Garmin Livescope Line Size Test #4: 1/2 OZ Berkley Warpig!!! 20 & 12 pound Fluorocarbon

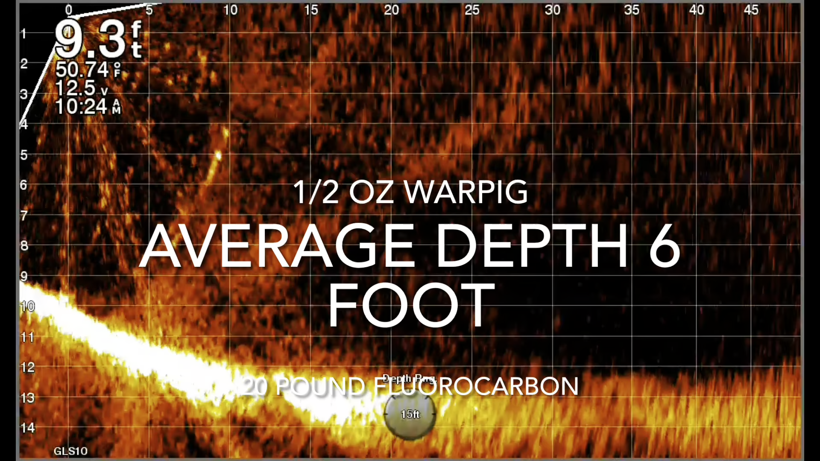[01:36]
On screen: depth 9.3 ft, water 50.74°F
It's a half ounce war pig. It actually may be a five-eighths ounce. I can't remember what Berkeley label is theirs. I made three casts with this bait on 20-pound fluorocarbon, and of course, like most other tests, the consistency is right on six foot, maybe six and a half. It doesn't vary much. That's one thing I can say about the 20-pound line. It's very consistent, about six and a half feet.
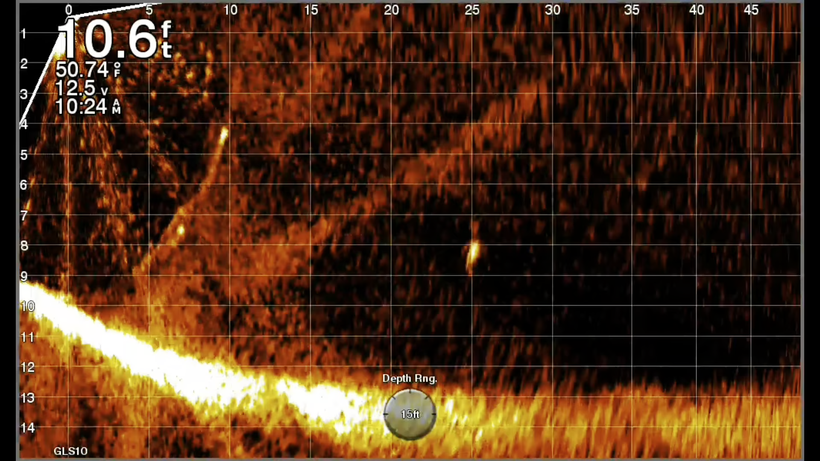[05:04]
On screen: depth 10.6 ft
helps with the ink or hurts with the inconsistency of the 12 pound line. Guys, thanks for watching. Here comes another one in, and there you go. It's about eight, eight and a half foot. See, kind of inconsistent, but you do get the more depth. We've learned that. Well, thanks for watching. Thanks for subscribing. Let's get out of here. Look tomorrow for the new videos.